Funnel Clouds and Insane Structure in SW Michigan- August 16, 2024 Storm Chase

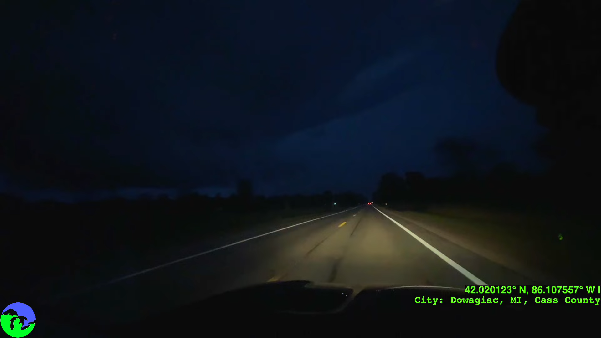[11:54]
Wow. The light, the lightning illuminating at the edge of that is just crazy. Dude, it is right to our left here.